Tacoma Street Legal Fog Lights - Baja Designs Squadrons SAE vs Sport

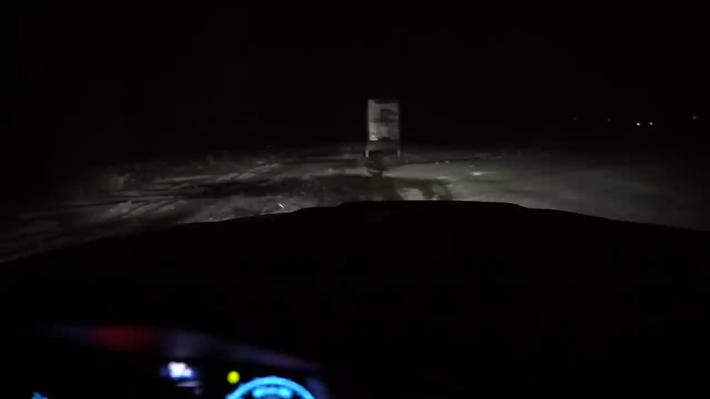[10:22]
These headlights are HIDs as far as the low beam. I mean, obviously the high beam as well. So that's the high beam there. But this here is the fog lights. Again, driver's side is the SAV version. Passenger's side is the Sport. Let me just throw on my seatbelt real quick. All right, let's go ahead and get going.
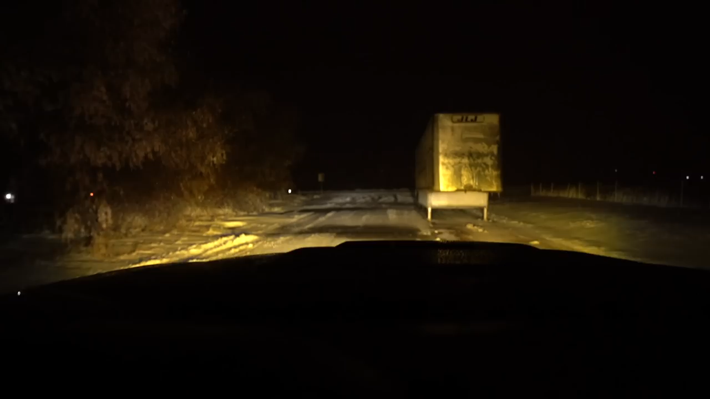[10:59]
We can still see the use of the fog lights.
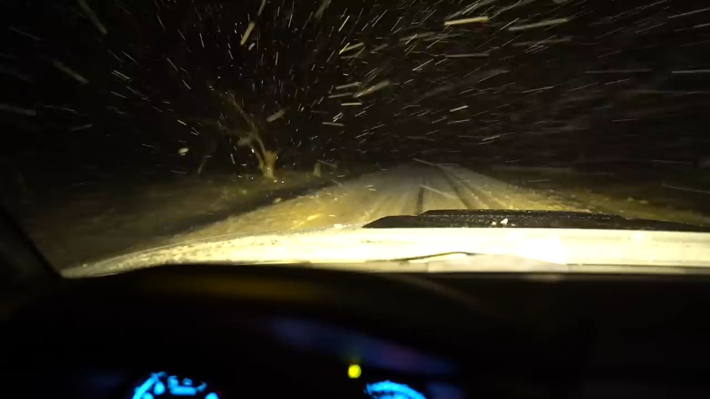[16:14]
as you can see, the light in front of us is just hitting the snow that's coming directly at us. So, this is absolutely horrible. And this is why you don't use a fog light that is meant for driving or a driving light. So, I'm going to shut that off real quick. So, there, so this here is the reason why fog lights are fog lights.